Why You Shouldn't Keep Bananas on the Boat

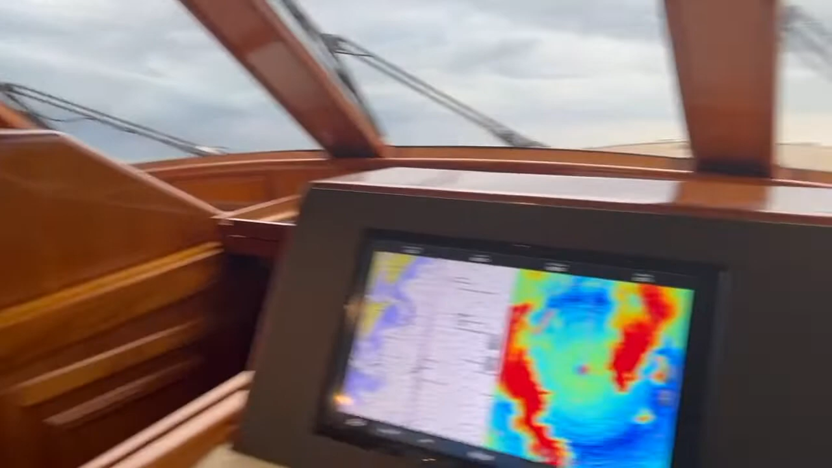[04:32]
can see all the storms right there and that's our track right there we got uh 15 more miles to go to the entrance
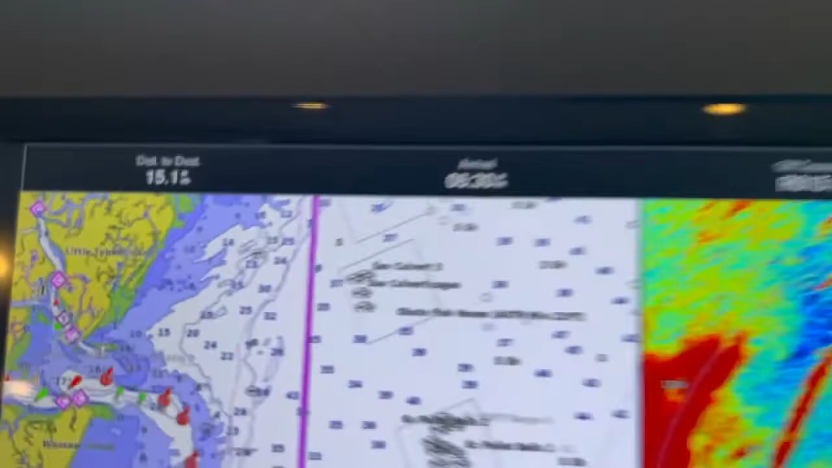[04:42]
um of uh tybee which is uh where we're gonna head into hilton
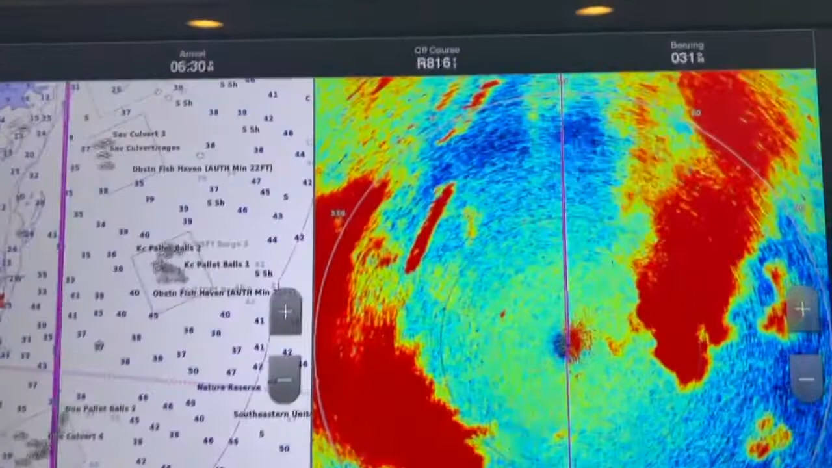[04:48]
head arrival 6 30 we probably got like another half hour or like this guy right here